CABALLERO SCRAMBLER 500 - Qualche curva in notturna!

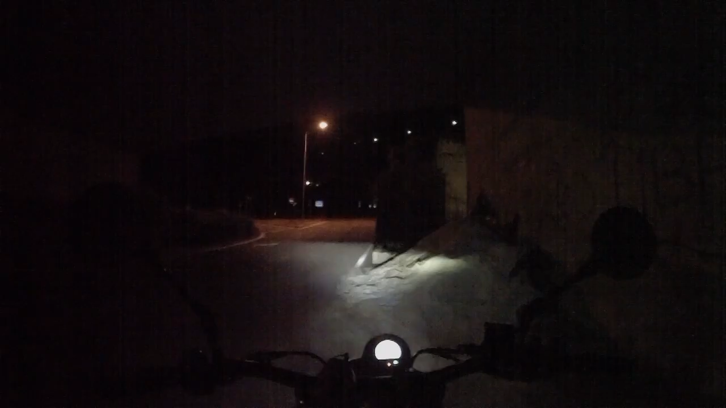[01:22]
Ok amici, finalmente ci siamo. Siamo alla base del percorso che andremo a fare. E come potete vedere dalle immagini, insomma, si vede che il fascio di luce è già notevole con gli anabbaglianti. Vi ricordo che questo faro è un faro lenticolare, che peraltro è una caratteristica che io sappia abbia abbastanza unica nel panorama delle moto, diciamo, come fanaleria.